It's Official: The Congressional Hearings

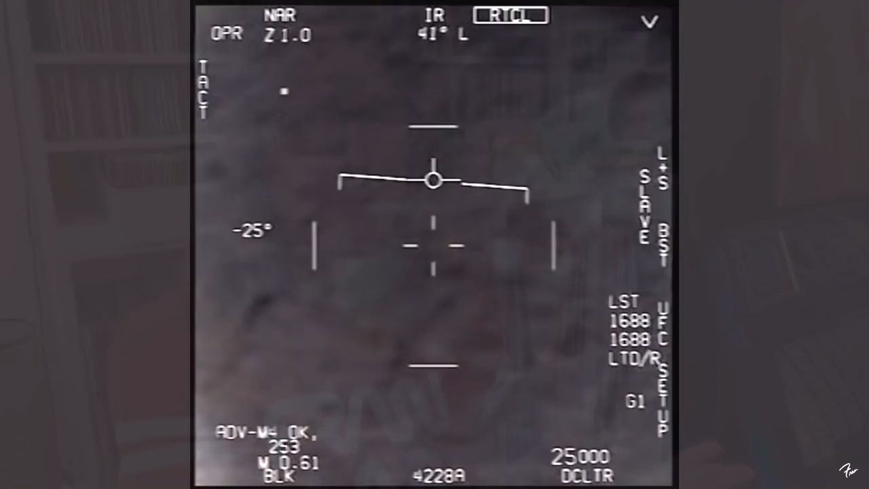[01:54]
all they have is these really crappy black and white images. You can't see anything. Well, it's because these are weapons systems, and they're not designed or never intended,
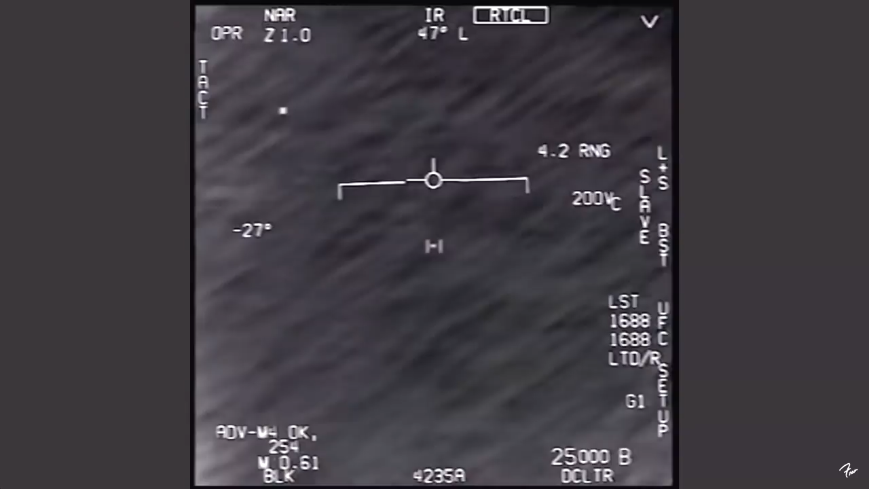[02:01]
there was no specification to have high definition color optical, you know, like a visible light video. These are weapon systems that are just made to track things that have heat signature so that you can put a missile to them.